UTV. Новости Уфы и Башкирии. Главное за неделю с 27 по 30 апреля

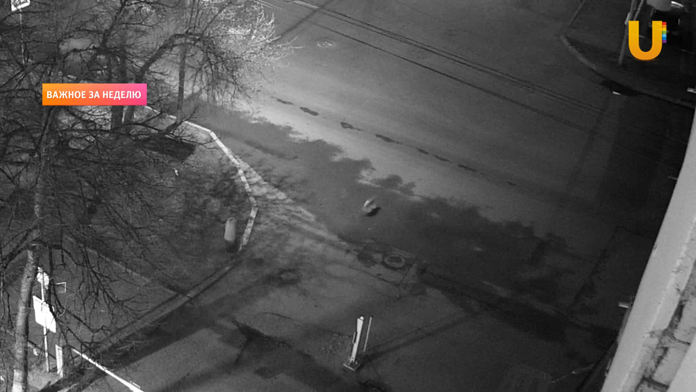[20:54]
Предположительно, он появился со стороны трамвайного депо. Дальнейший путь следования зайца проследить не удалось.